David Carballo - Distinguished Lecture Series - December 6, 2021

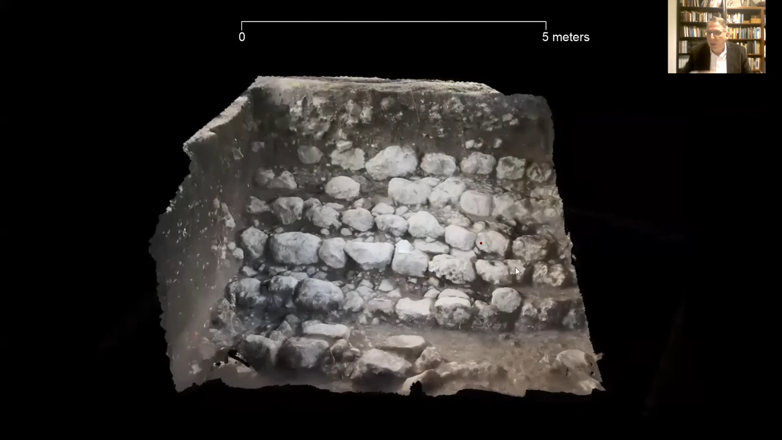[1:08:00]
it was completely surrounded by a stadium seating basically it's an amphitheater and so in the base there was a flat